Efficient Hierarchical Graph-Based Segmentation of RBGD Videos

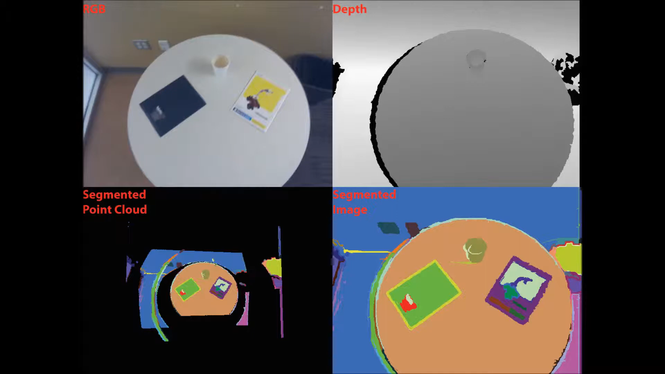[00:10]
In our videos, the top left is the RGB image, the top right shows the depth image, the bottom left shows the segmented point cloud, and the bottom right shows the point cloud segmentation projected onto the RGB image.
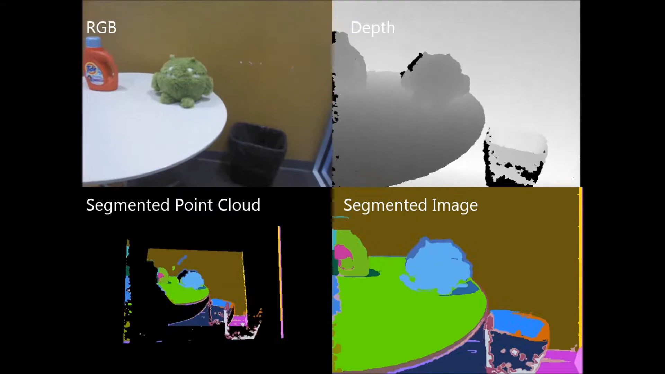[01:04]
Scene 2 shows our method on a scene with a moving camera and object movement and interaction. The shadow scene comes from the Kinect's depth camera output. Scene 3 shows a segmentation of different parts of a complex object in a scene. In our case, the magazine.
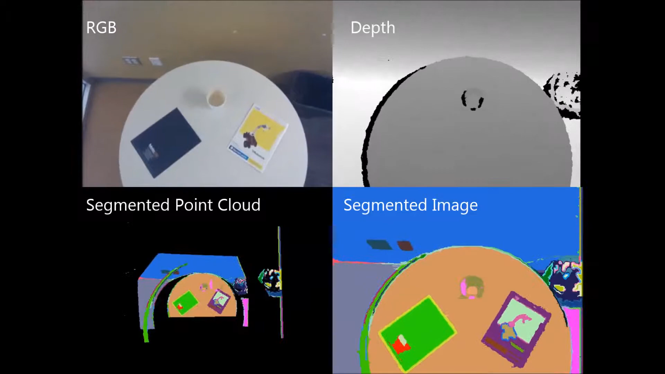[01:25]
Scene 4 shows partial occlusion and object interaction.
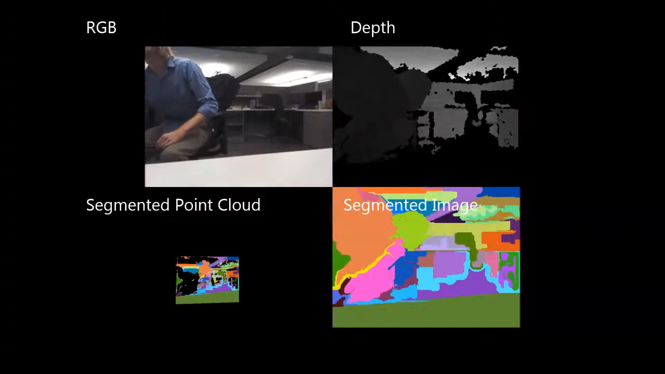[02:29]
Scene 15 frames per second on frame pairs of 320 by 240 point clouds.
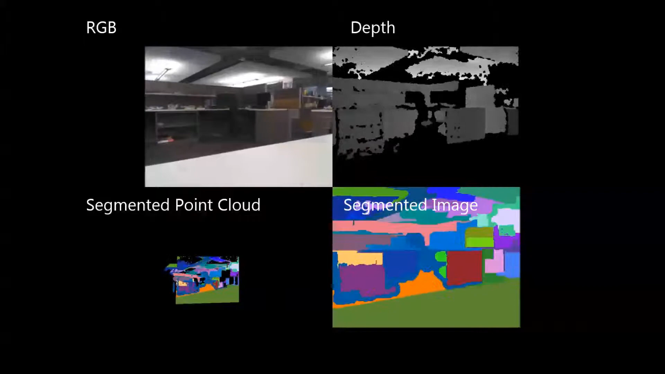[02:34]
Scene 8 shows our method on an extremely long sequence that we have sped up for brevity.